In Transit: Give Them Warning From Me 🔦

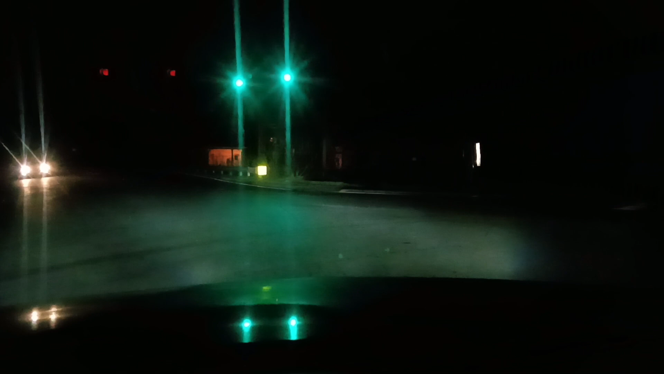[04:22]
but we got a, uh, fur, let's show this light, man, you know, hey,
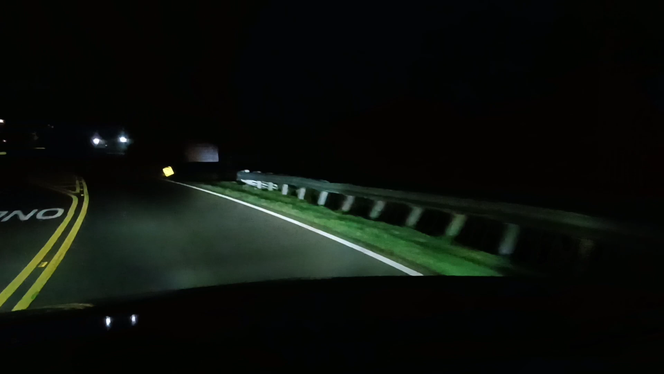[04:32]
this is a, uh, a beautiful way, it's dark as shit, you know, you have little street lights and stuff, but if I ain't had these headlights, I wouldn't be able to see my way down this road, man, you know, but that's the same way with this truth, all right, and it comes with a warning, okay, for, for you to be able to see, you know, the impending danger, all right, for you to be able to see all hell is set to break loose, okay, this is Daniel,